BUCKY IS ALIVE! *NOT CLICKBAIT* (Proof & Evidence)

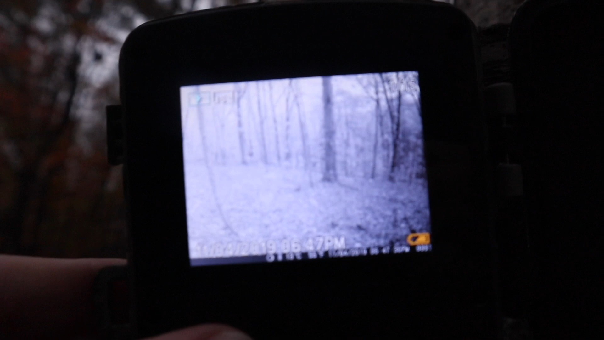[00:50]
Let's just hope that some of those 15 have at least something. Oh my gosh! Bro, that is a big deer, that is a big deer.
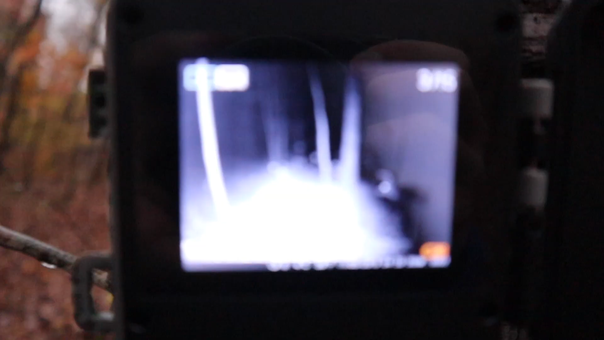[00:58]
I don't even know if y'all can see what we're looking at yet.
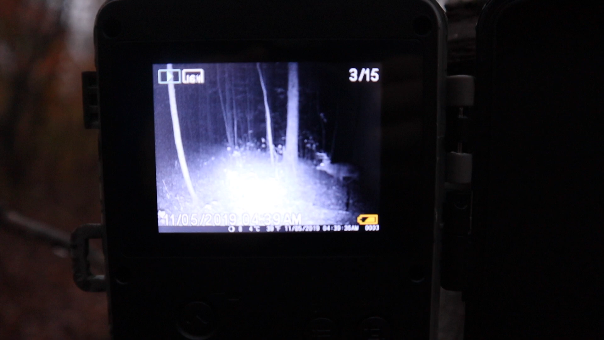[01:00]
That right there's what we're looking at, son. That ain't no small deer. We're gonna go ahead and zoom in.
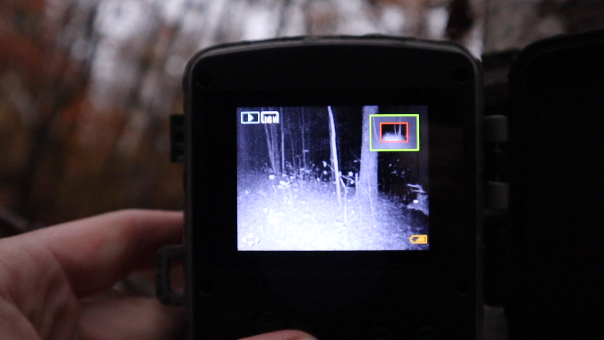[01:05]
Bet one of the best things about the KG truck camera, you can just zoom right on into that deer. I don't know if that's drop tine.
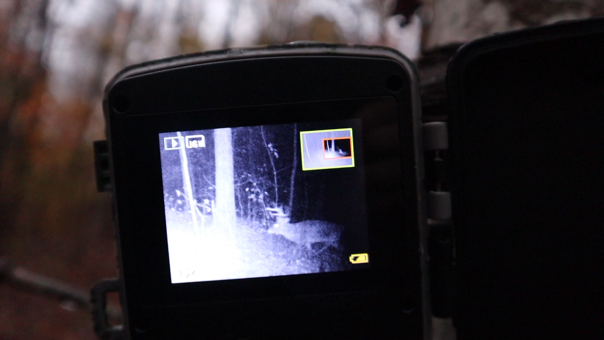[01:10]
As you may or may not be able to tell, the picture's a little bit blurry. Now we may have more pictures of him. Let's go ahead and flip a little bit. Okay, nothing there.
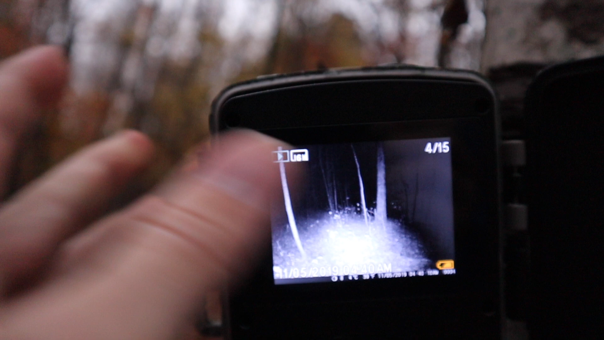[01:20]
Maybe moved on through. Here's a daytime picture. Doesn't look like anything.
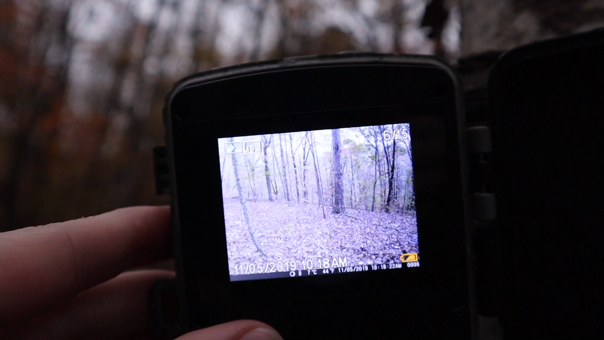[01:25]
Nothing. A little bit more evening, nothing. And whenever I say nothing, that doesn't mean that nothing was here. That could be a squirrel that we're not going to dive in depth enough to look at.
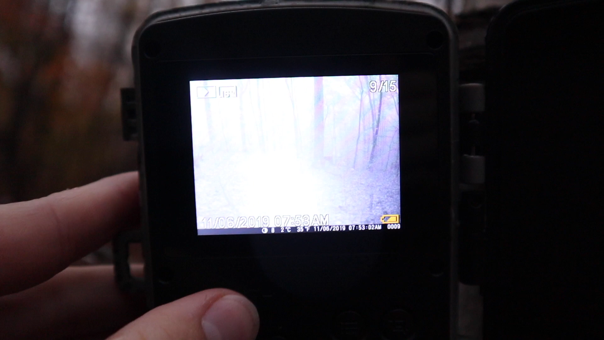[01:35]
Okay, we got something back in there, but
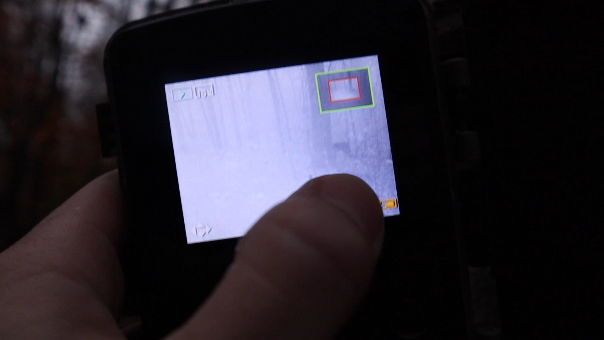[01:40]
all we can really see is a body, so nothing in that picture.
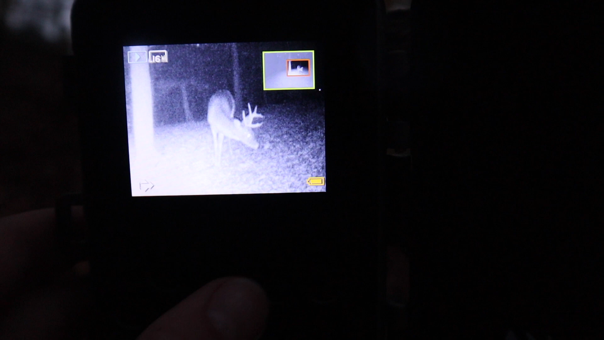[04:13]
That's drop time. As far as I can tell, that's him. That's at 7.
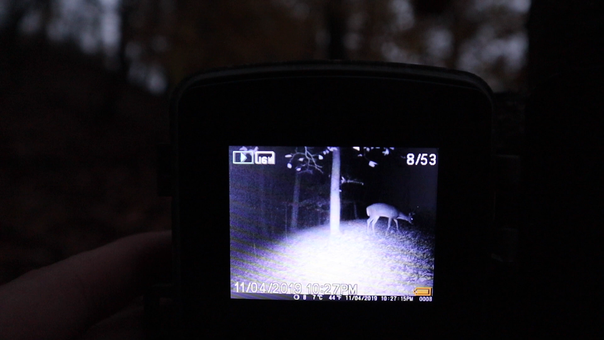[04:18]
That's 10 o'clock at night, 10:30. That's going to be tough to kill that. So it looks like our little doe.